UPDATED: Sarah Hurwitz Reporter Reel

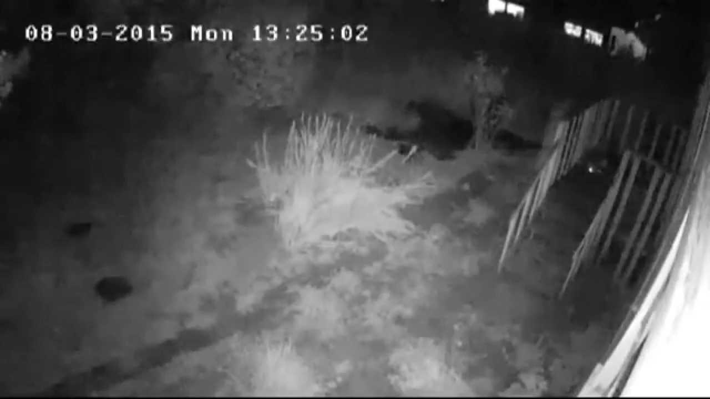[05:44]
Later that night, he's back, shown here blatantly walking away from the flashes of flames, ones that quickly grew and woke up neighbors. I went down the alley to see just how involved the house was. We were shocked.